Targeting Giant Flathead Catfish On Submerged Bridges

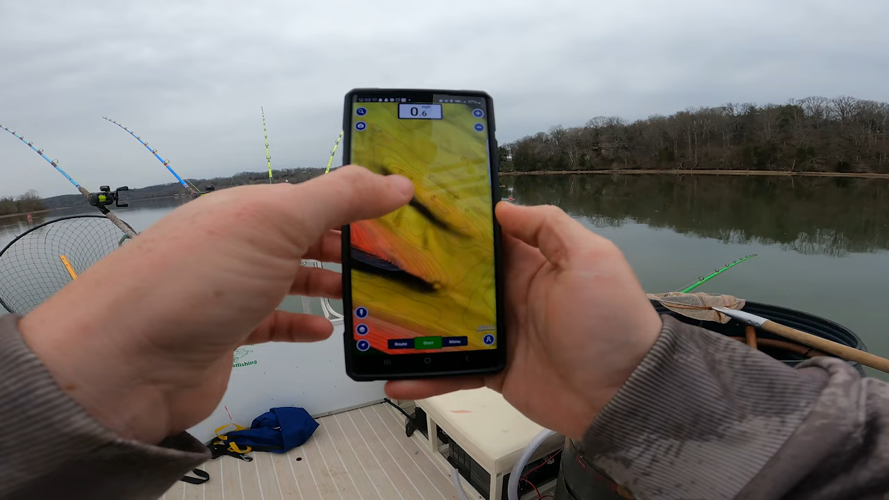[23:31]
But there it is, and we're right on the edge of that, and he's sitting on the tip of that point, looks like.